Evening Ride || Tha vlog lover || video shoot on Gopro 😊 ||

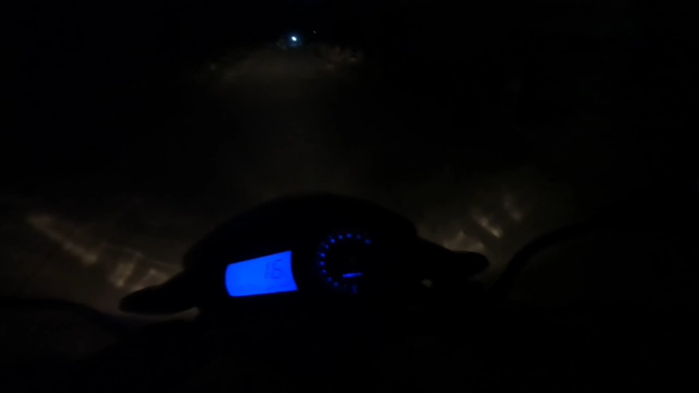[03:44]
तो अंधेरा से इसलिए जा रहे हैं इस कैमेरे की क्वालिटी कैसा होगा नाइट पर हो देखने के लिए पुरा अंधेरा यांधेरा देख सकते हो
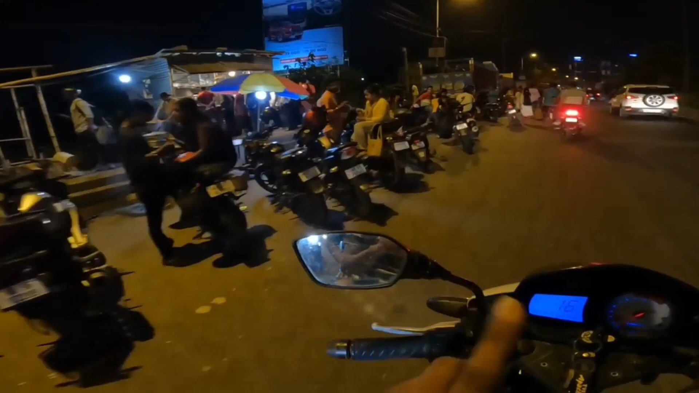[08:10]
भूब जाधा वीर होता है इधर अब हम लोग जाएंगे सामने सामने की तरफ क्योंकि पेट्टोल भाडबा नहीं पेट्टोल भाडबा के उसके बाद देखते है वेलो आगया हूँ इंडिया नोयल